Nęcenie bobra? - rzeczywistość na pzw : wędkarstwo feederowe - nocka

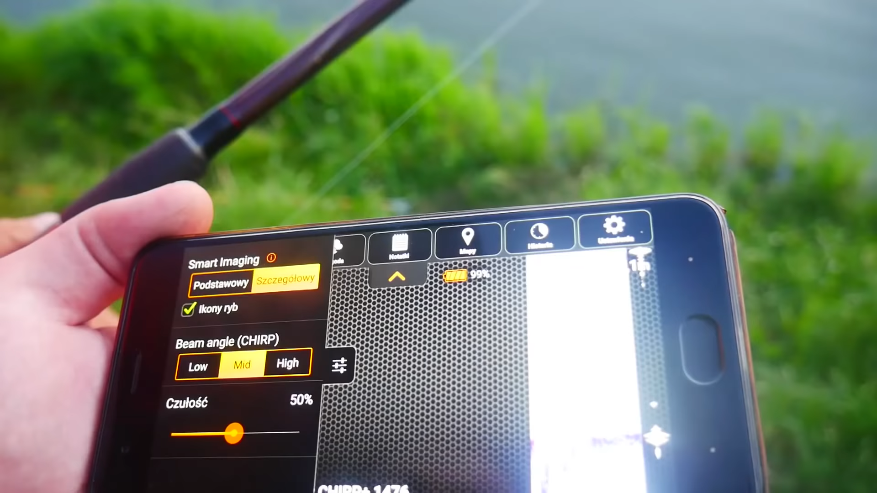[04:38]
Mamy podstawowy, szczegółowy, wyłączone? Mhm. My używamy szczegółowy.
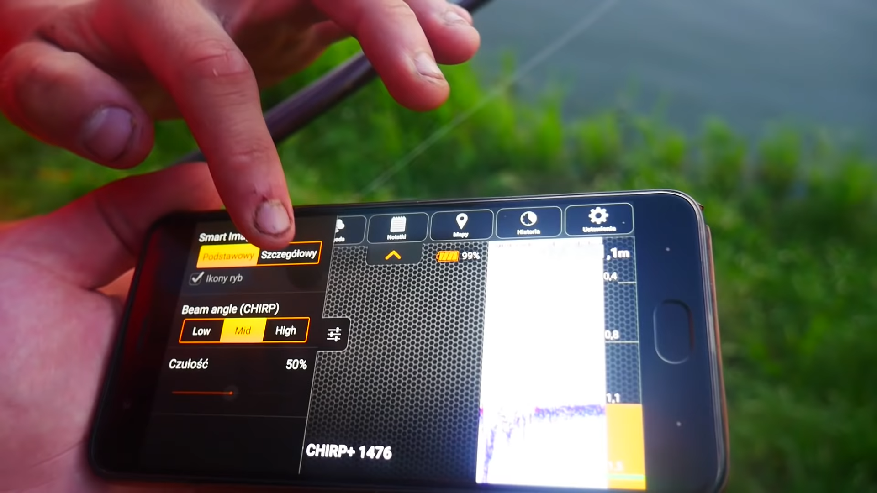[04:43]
Ikony ryb możemy włączyć, możemy wyłączyć. Bez ikon będziemy sobie też dużo widzieć. Ale tutaj by było ładniej, by było fajnie na filmie, na to ikony włączone.
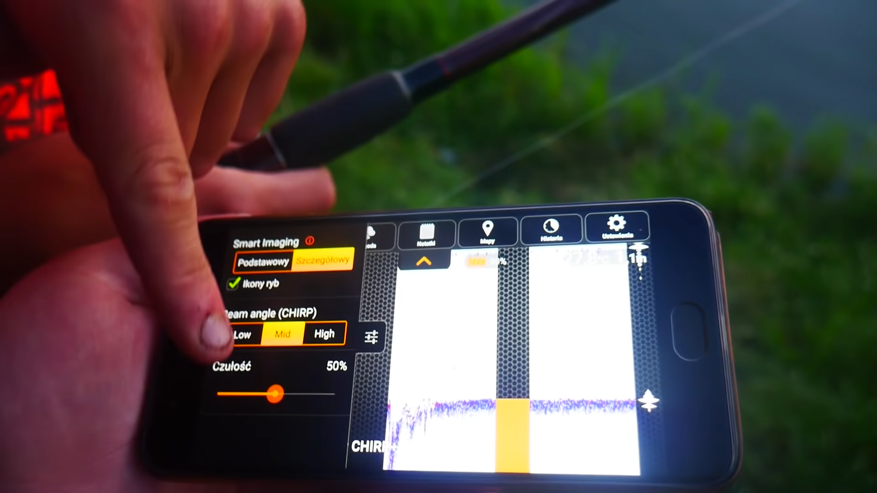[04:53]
Tutaj mamy czułość 50%. i sobie skanujemy dno, 1,20 m, czyli jak widać jest dno płytkie.
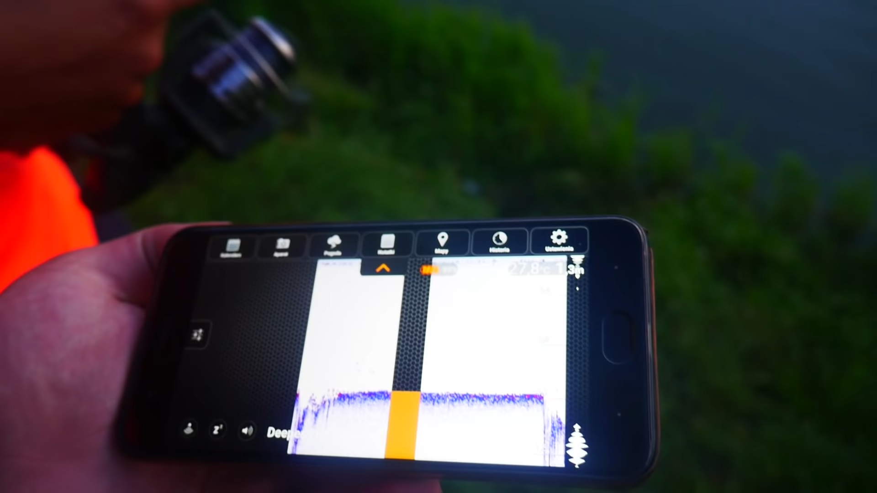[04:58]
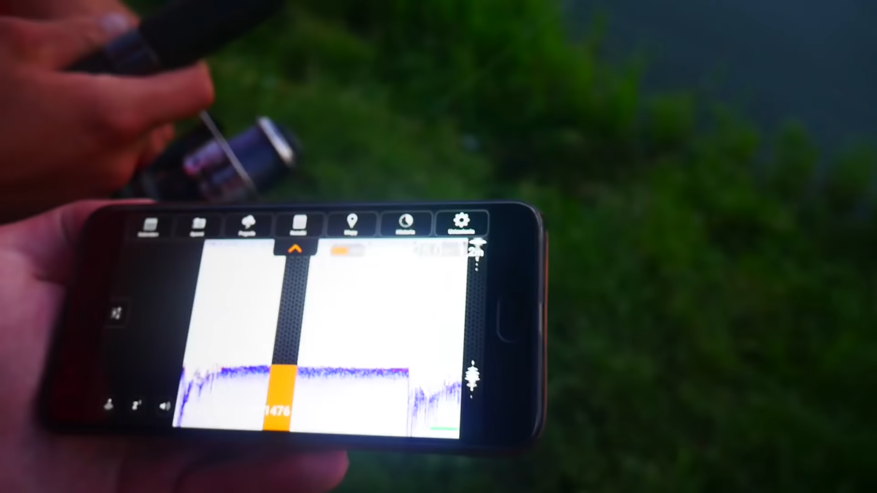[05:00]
To prawdopodobnie są ryby, te plameczki to są prawdopodobnie malutkie rybki, metr, czyli ogólnie jest bardzo, bardzo płytko.
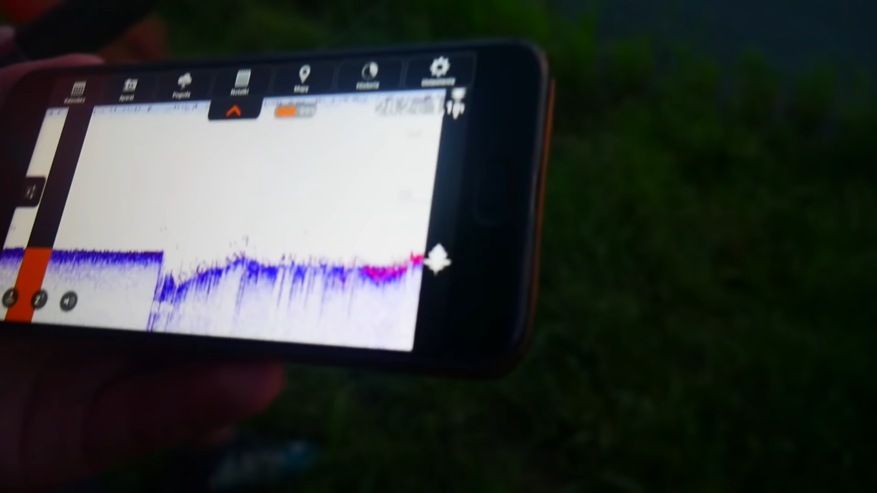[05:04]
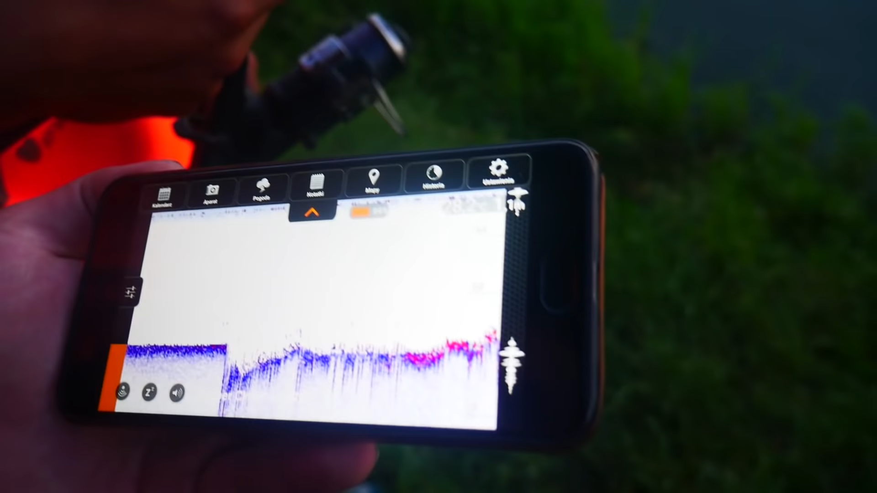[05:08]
Woda jest, no, ile ma stopni? 28 stopni jest, 28,2,
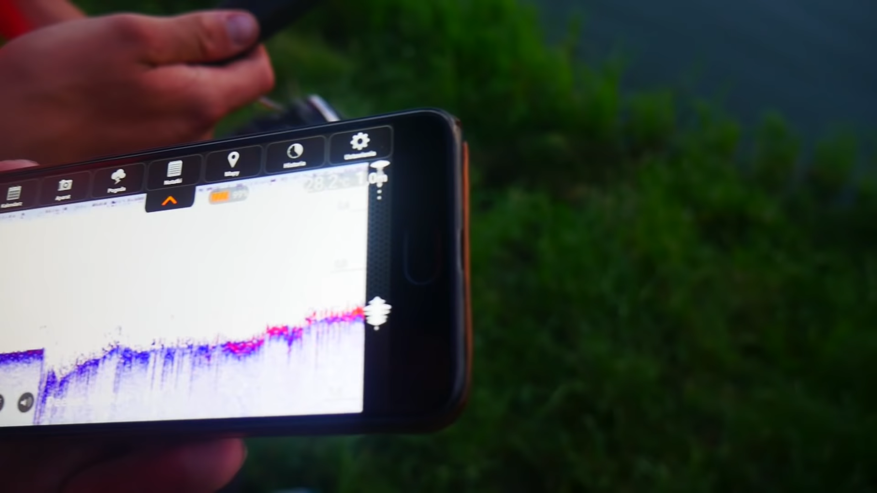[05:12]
czyli jest bardzo dokładny pomiar po przecinku.
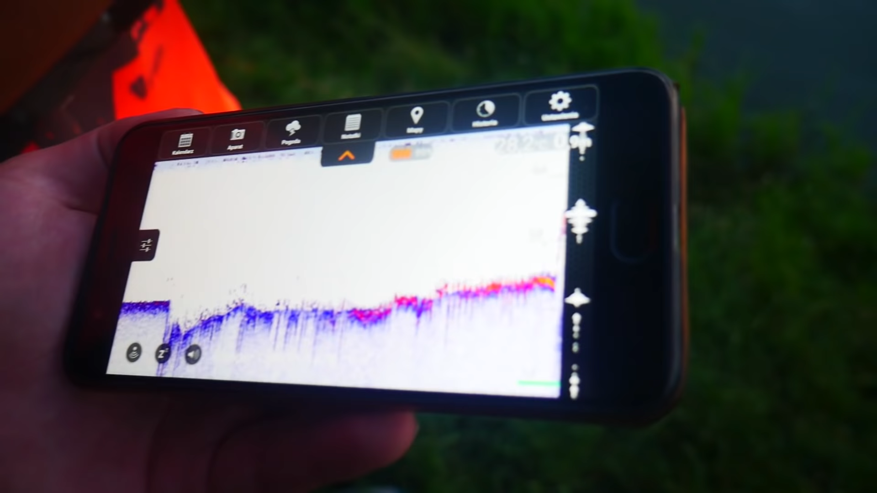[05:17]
Mamy tu metr z kawałkiem wody. Czy jest sens dalej rzucać? Podejrzewam, że nie, bo tą wodę troszkę znam. Tu wszędzie jest około 1,20 m.